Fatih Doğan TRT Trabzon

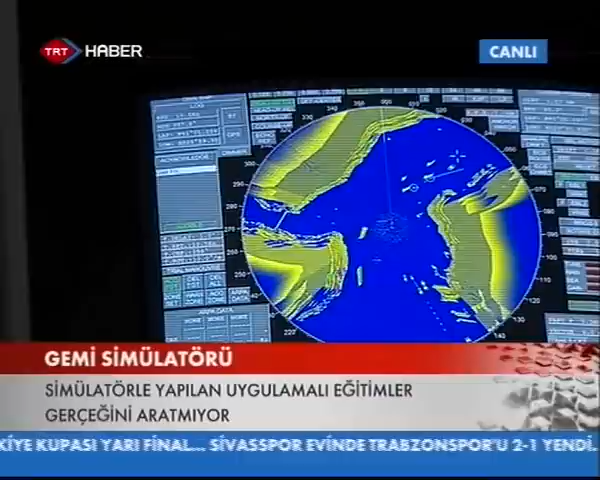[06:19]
Bulunduğumuz yerde seyrederken cihazları takip ediyoruz. Ama bunun dışında problem yaşamamak için yani cihazlarda sorun olursa hazırlıklı olmak için aynı zamanda harita üzerinde de takip etmemiz gerekiyor.